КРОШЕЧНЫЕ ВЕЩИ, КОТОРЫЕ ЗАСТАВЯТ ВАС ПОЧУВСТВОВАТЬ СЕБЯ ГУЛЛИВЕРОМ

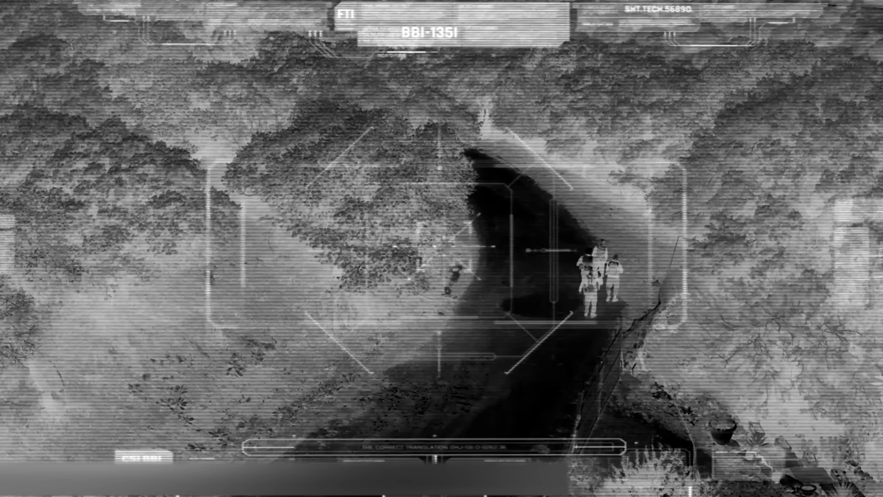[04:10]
И при этом на гаджете установлены две видеокамеры с тепловизором и круговым обзором.